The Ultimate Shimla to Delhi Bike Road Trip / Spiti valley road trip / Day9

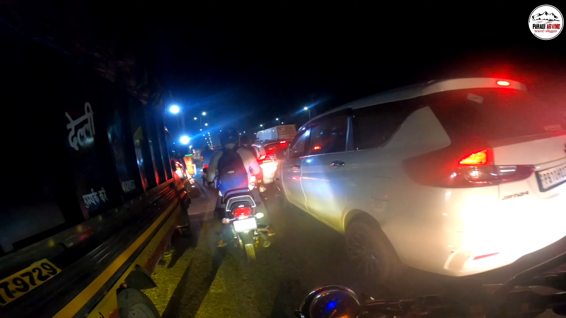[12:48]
जामनगरी देख रहे हो भाई, आते ही ट्रैफिक हो गया भाई, समझ जाओ कहाँ पहुंचे।
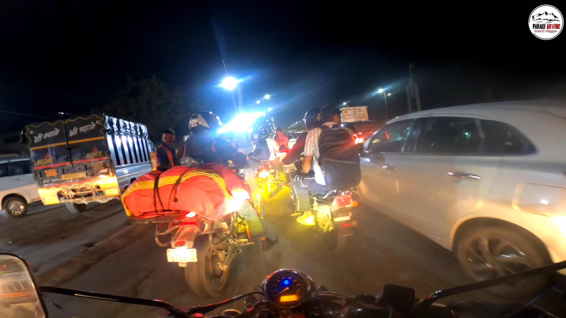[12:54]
देख रहे हो भाई सोच रहे थे यार कि वहां रुके वहां रुके, अब जाके अंधेरा सा हो गया ना, अब रुके हैं जाके वो भी दिल्ली में।
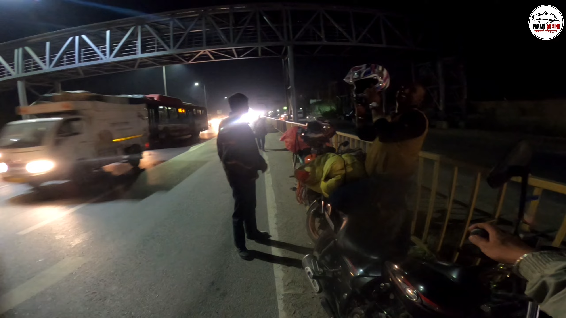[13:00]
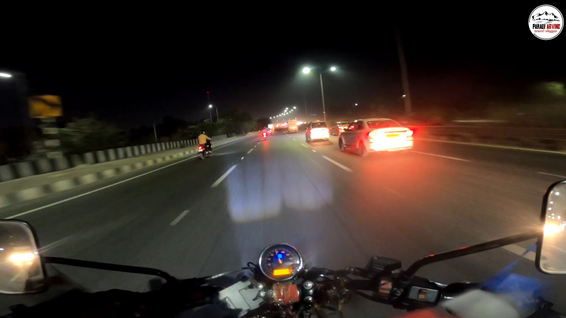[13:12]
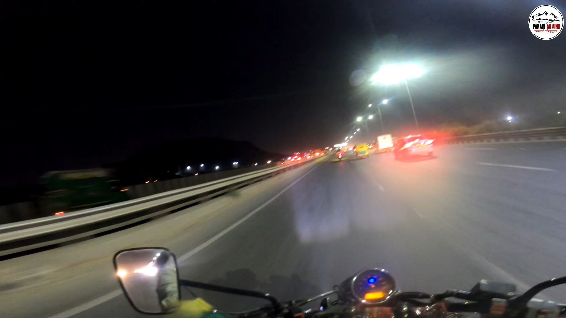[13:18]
दिल्ली में घुसते ऐसा हो ही नहीं सकता कि भाई ट्रैफिक मिले ना, इम्पॉसिबल है भाई ये दिल्ली में ट्रैफिक ना मिलना तो।
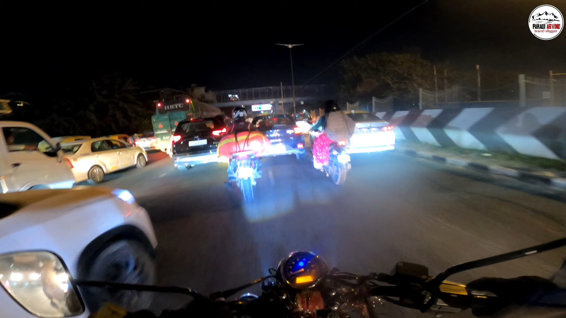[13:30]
तो भाई पहुंच चुके हैं दिल्ली, और भाई बहुत मज़ा आया और आपको भी मज़ा आया होगा हमारी पूरी स्पीति राइड से।